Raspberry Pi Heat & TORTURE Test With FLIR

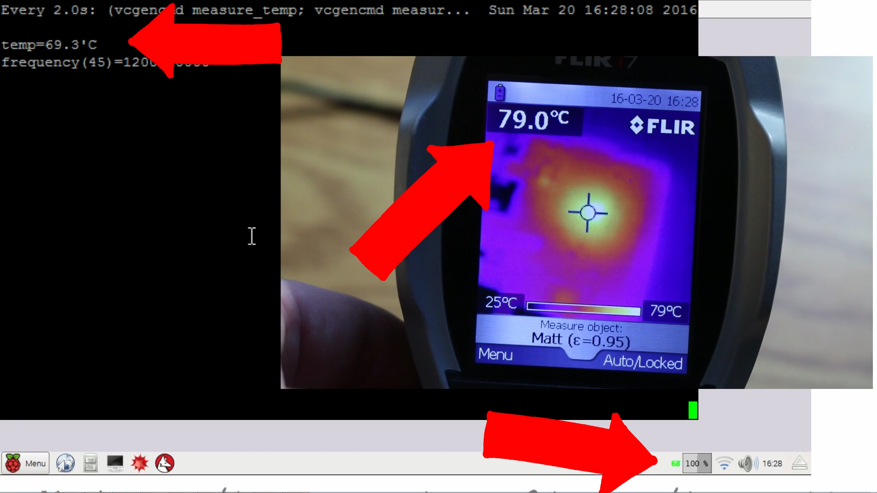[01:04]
On screen: spot 79.0°C, scale top 79°C, scale bottom 25°C
With the stress program fired up, I was able to monitor the temperature and the speed of the Pi throughout the test. The temperature spikes up quite quickly, and you'll notice when it hits the ADC mark, it starts to throttle the speed.
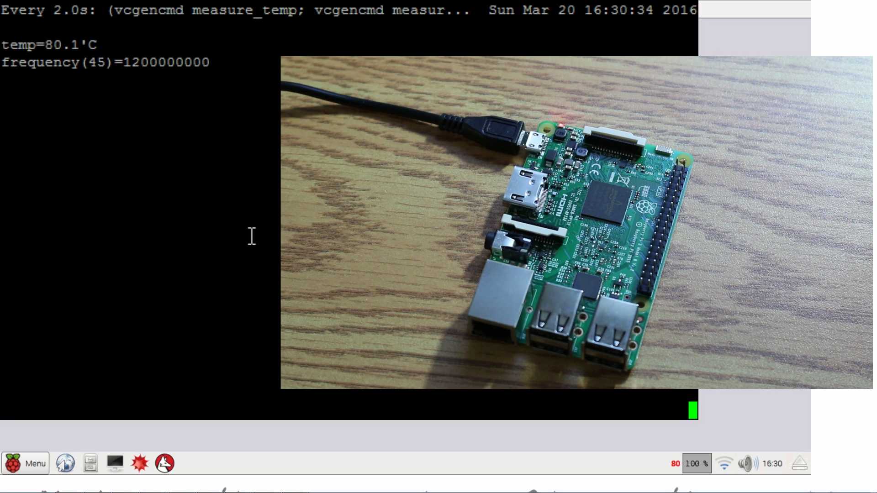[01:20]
The temperature outside on the chip is significantly higher as you can see.
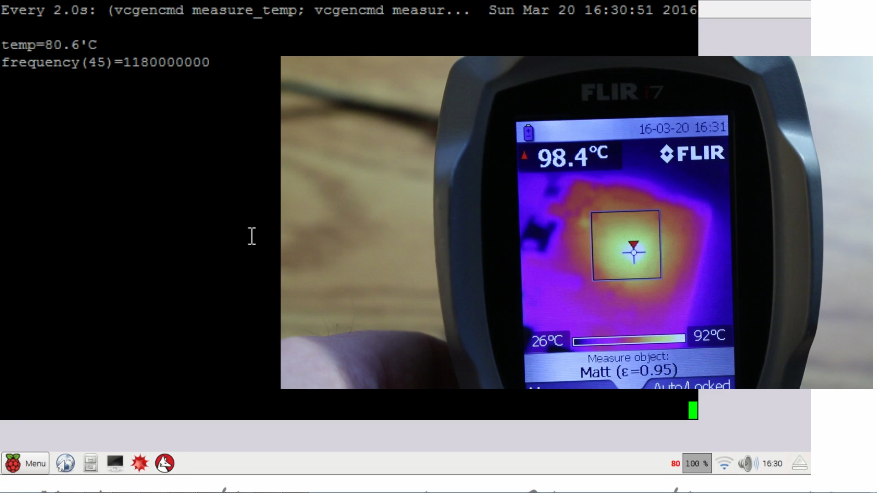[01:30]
On screen: spot 98.4°C, scale top 92°C, scale bottom 26°C
Important to remember, this is under full load, this is wide open. There won't be that many situations where this will happen in real life for extended periods.
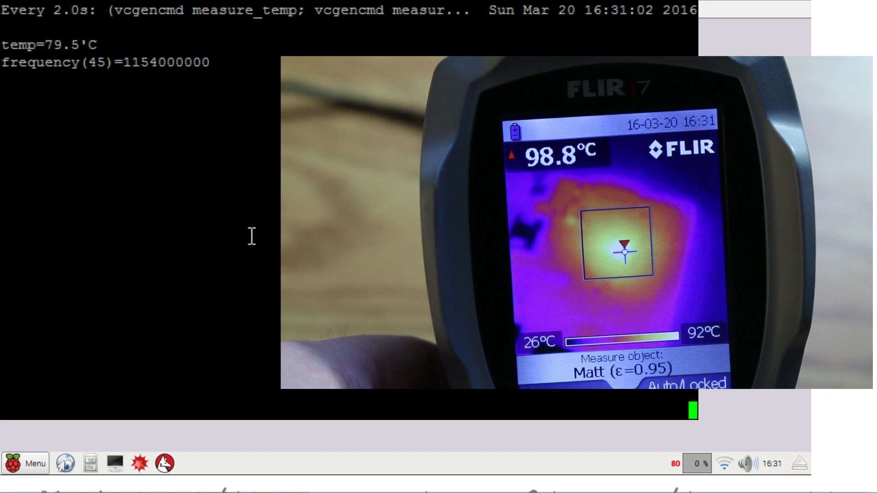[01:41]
On screen: spot 98.8°C, scale top 92°C, scale bottom 26°C
Overall, the Pi does run very, very hot, but it seems to cope with it extremely well. This is a really brutal stress test.
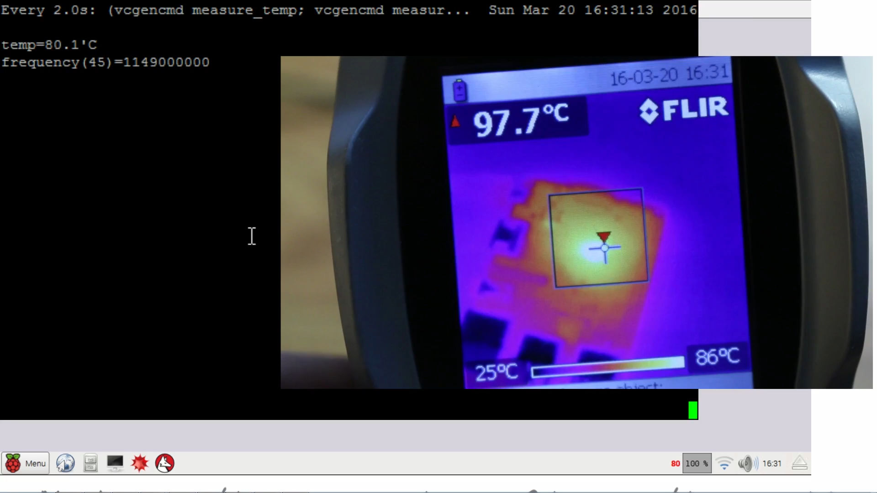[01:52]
On screen: spot 97.7°C, scale top 86°C, scale bottom 25°C
At the end of it all, I don't think a person should be concerned. It won't be that often that the Pi is run in this manner. It seems to cope with it just fine.